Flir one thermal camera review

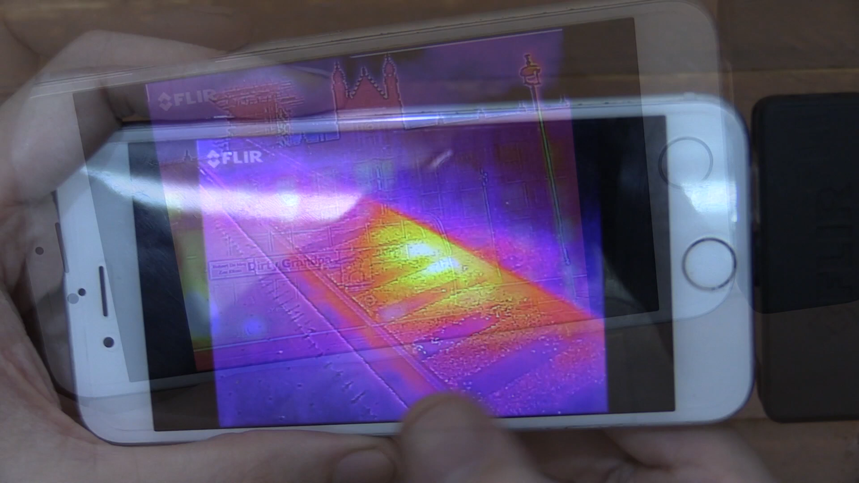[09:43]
Now, here's another interesting use example.
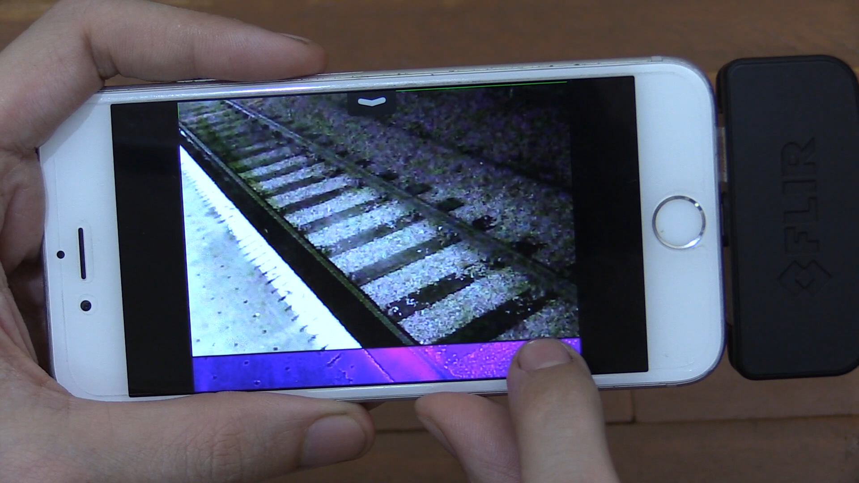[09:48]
Now, this is actually a train track and I looked all along the train track and there was nothing at all except for this one spot here where it was quite warm. Now, I couldn't see any specific reason why it was like that and that would suggest to me that there's probably some kind of issue here, perhaps some kind of power line or something like that that's, you know, got a problem there.
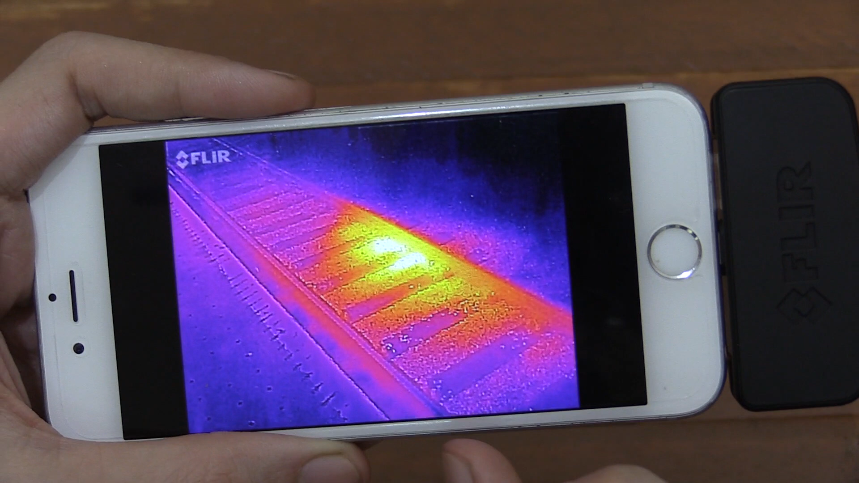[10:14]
So, if you were, say, an engineer or something, you might use something like this to check the tracks and see if there are problems like this and then you can investigate further to see why there's a hotspot in that specific area.
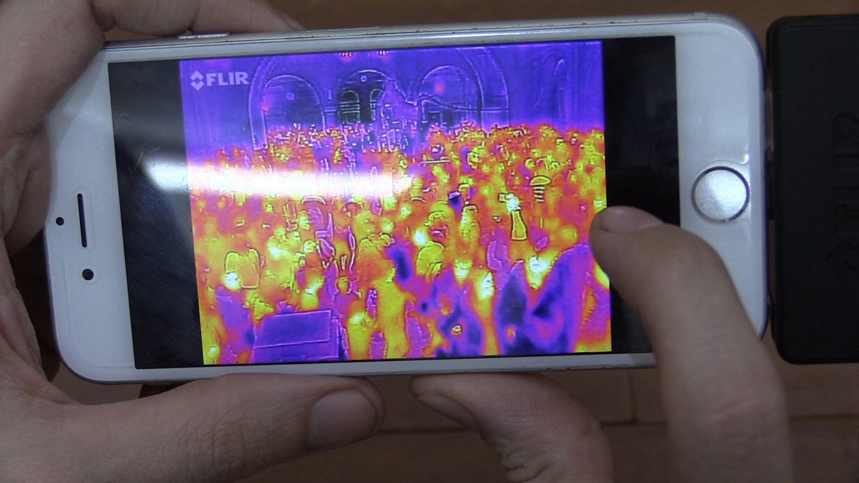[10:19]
Now, this picture was taken in the National History Museum and the reason why I took it is because it shows you just how big an area you can cover. I mean, there must have been hundreds of people in this picture and yet we've got details on every single one of them. Well, it kind of fades a bit as you get further away but it's
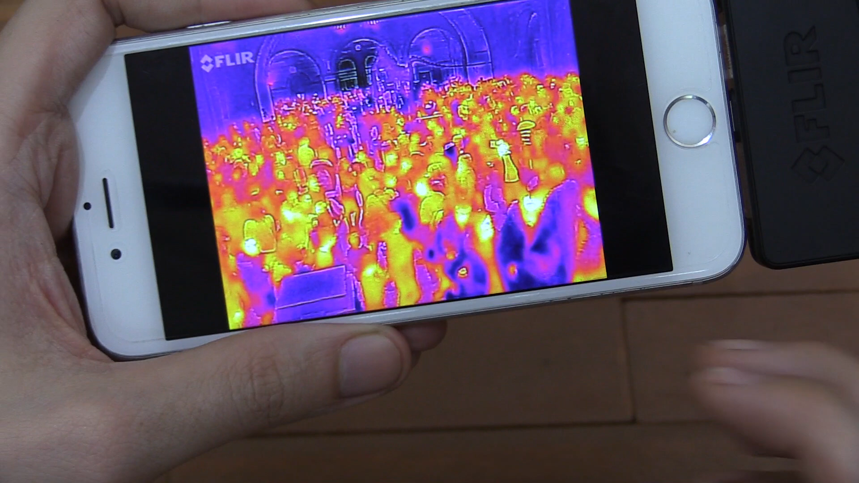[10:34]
just really impressive how much detail it can get in and it's all through this. Like, it's seeing heat.
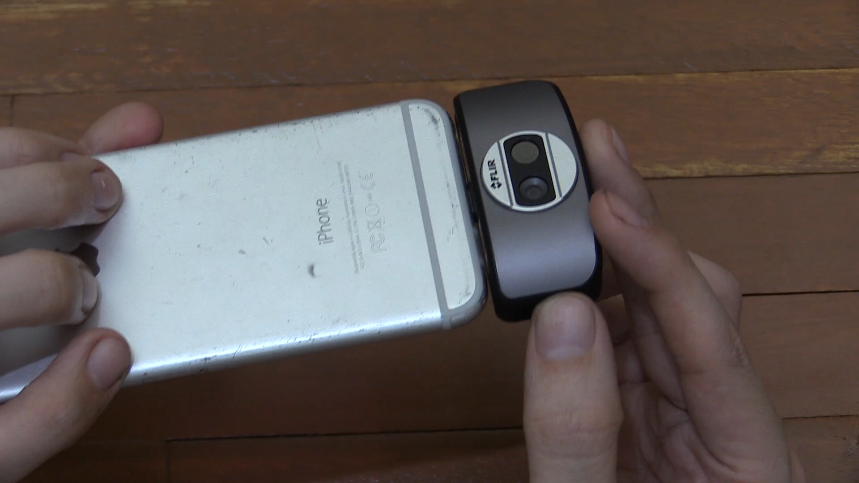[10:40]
It's, you know, which is far infrared,
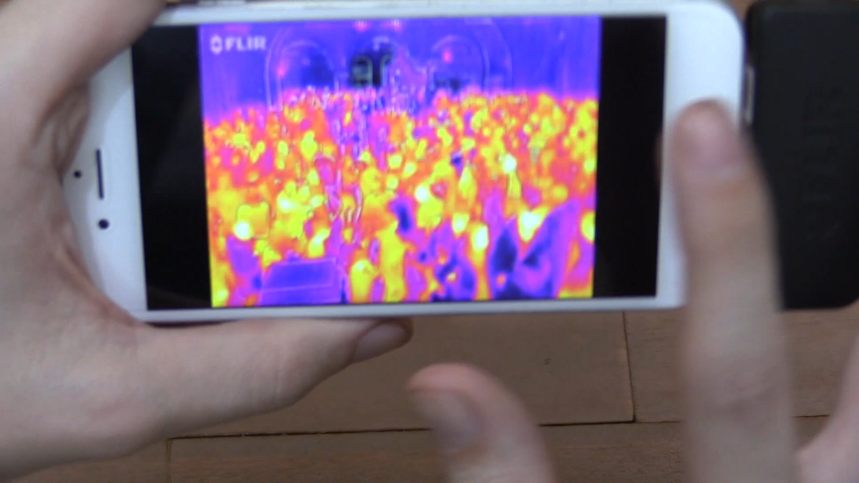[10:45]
but it's really hard to comprehend it to actually start playing with this and you realize what's going on. This isn't some camera trick or, you know, some kind of app.
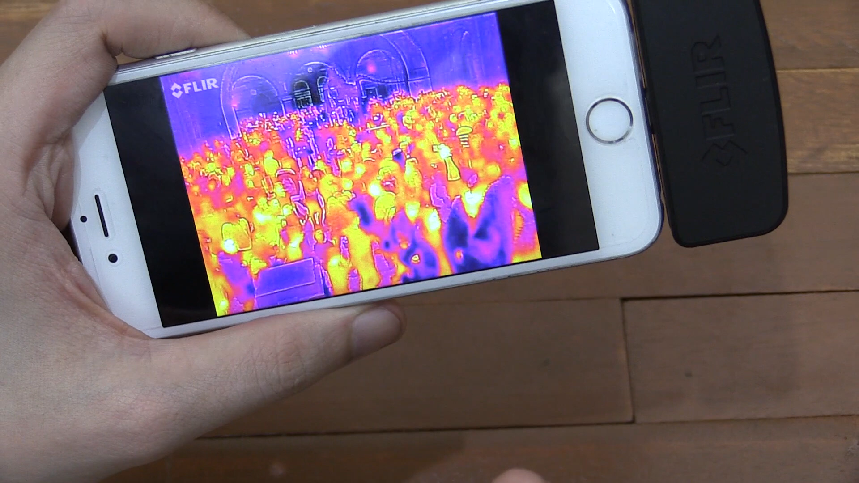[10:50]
This is real. This is actually seeing far infrared and conversing it into thermal images like this. And I actually did a video of this, so I'm going to cut that in now and show you that.
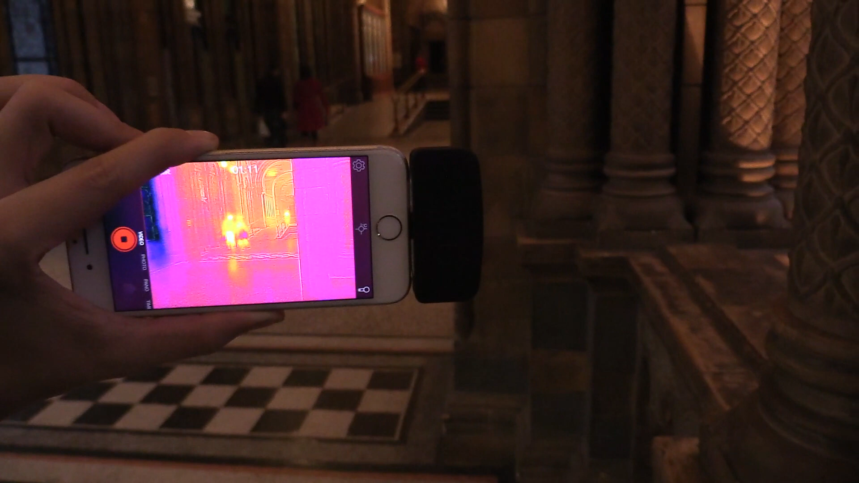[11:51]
Now, this is an interesting picture. Can you guess which room people are using? Well, it's pretty obvious, right? This one here, because look at how much heat is coming off that room.
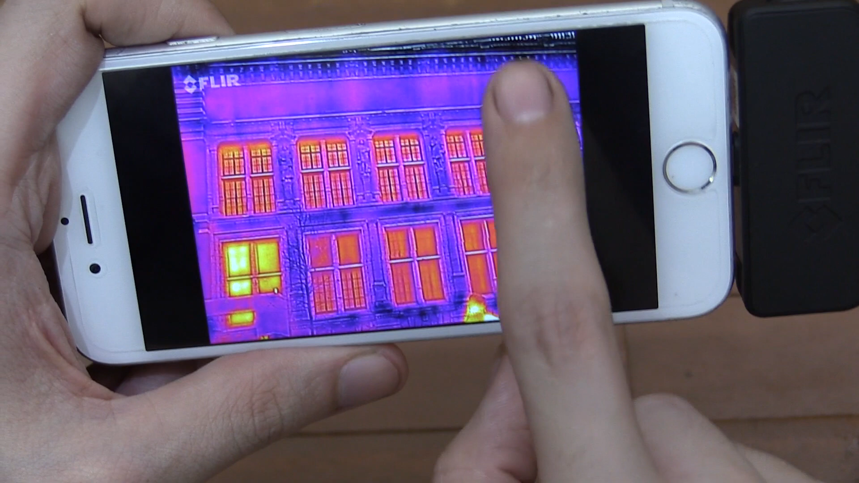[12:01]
So, it's obvious that whoever's staying here is, you know, making use of that room. So, pretty interesting.
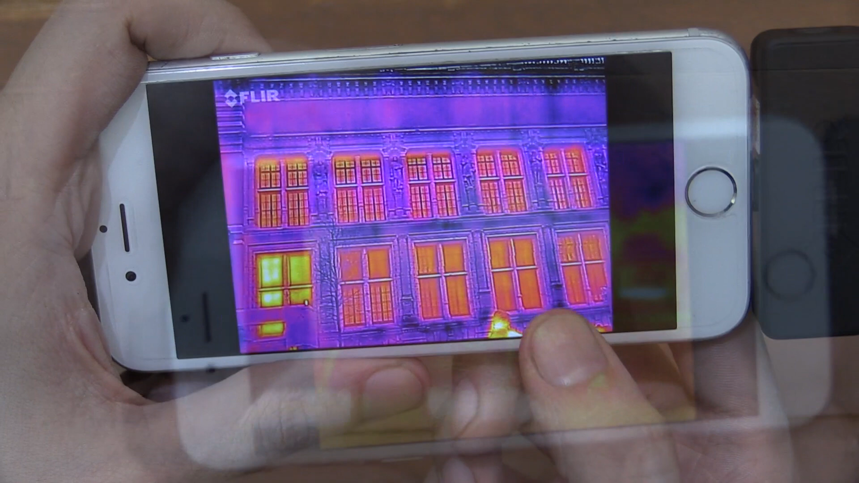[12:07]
Now, here's something pretty interesting. I went to the zoo and I can't remember which animal this was, but basically I couldn't find the animal with my eyes.
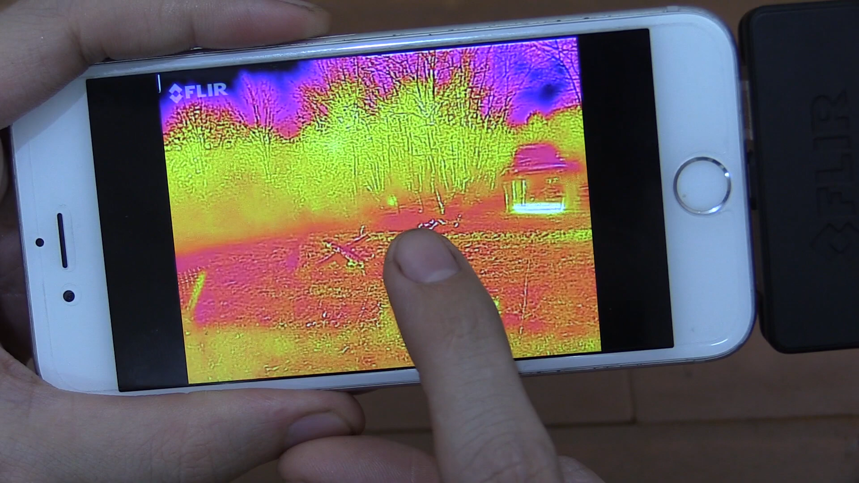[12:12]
So, I figured that's a perfect time to use the Flour 1. So, I pulled it out, connected it, and sure enough, his heat signature showed him on the camera and after that I was able to spot him through the bushes.
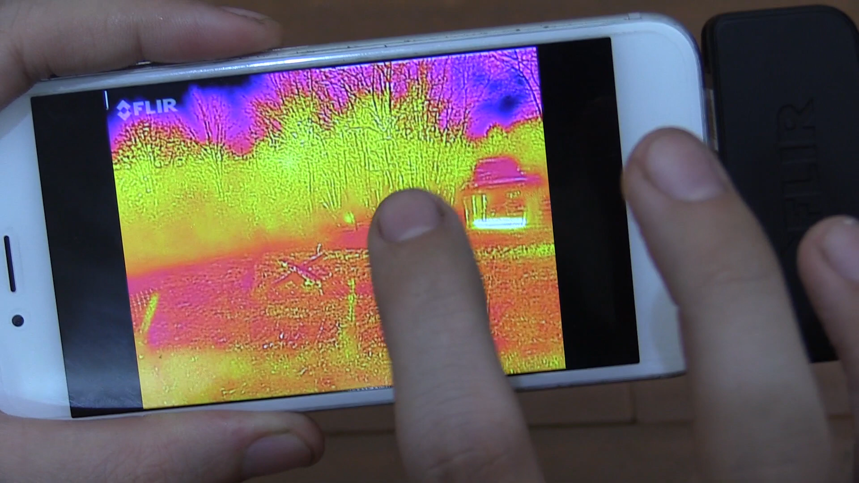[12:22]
But I was looking around everywhere with my eyes and I just couldn't find him. And then the Flour pointed it out. Now, of course, this image isn't super high resolution.
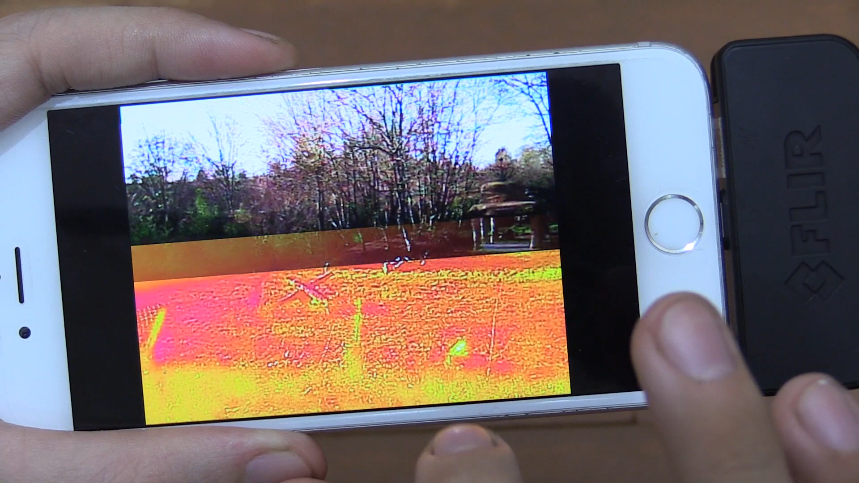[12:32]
So, you can't actually see it on the camera here, but that's where he was, and I was able to find him by using my thermal camera. So, that was pretty cool.
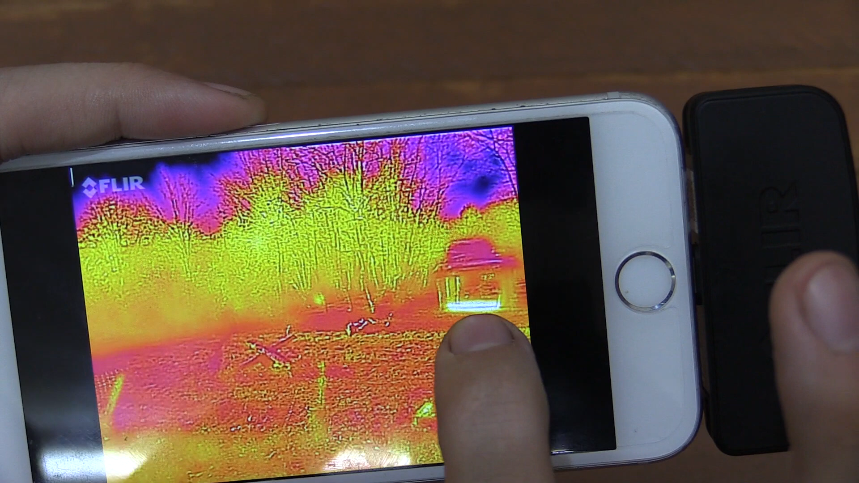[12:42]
And that showed something else interesting as well, is that his little hut here appears to have a heated floor. So, that was quite interesting, or at least I'm assuming that's the case.
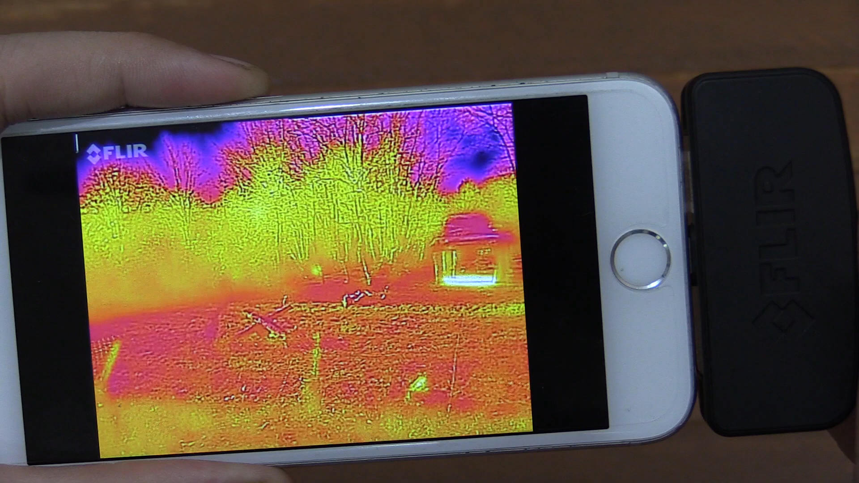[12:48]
Oh, just to clarify, this doesn't need to be plugged in to see your images.
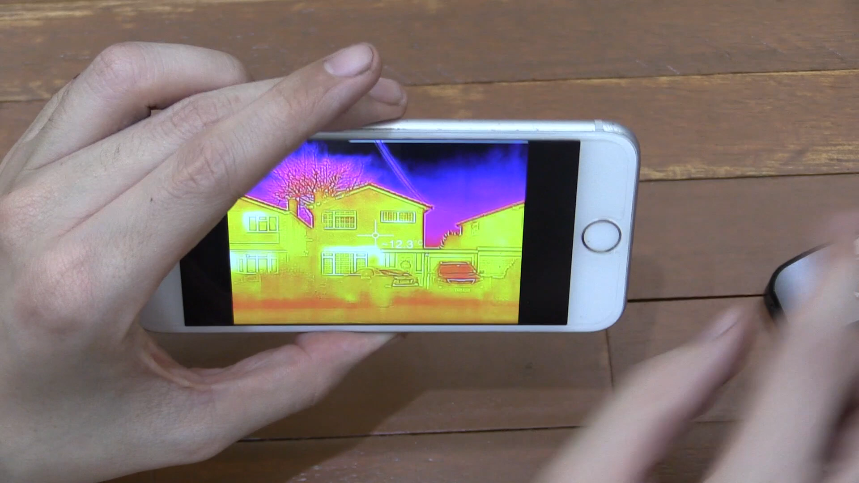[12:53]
They're actually stored on the phone itself. I didn't need to have that plugged in. So, here's another example use. This picture was taken on a cold day and it's pointed at a house with the heating on. Now, you can see here this bright line here that is showing heat escaping.
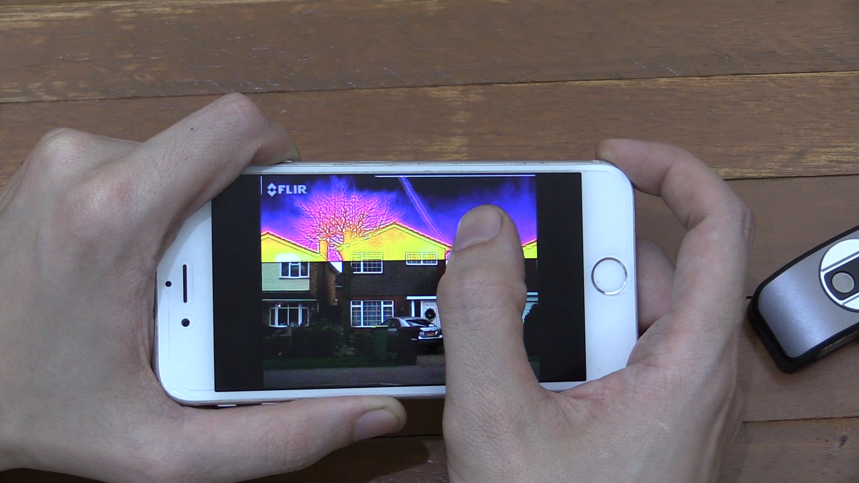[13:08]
And you can see that it's some kind of, I don't know what you'd call it, but some kind of work above the window between the brickwork and the windows themselves.